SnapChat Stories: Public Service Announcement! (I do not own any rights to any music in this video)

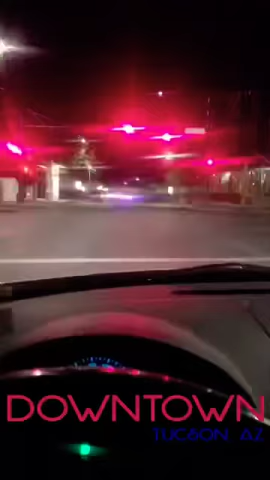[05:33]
man we about to go see what's going on what's going on over there let's go check it out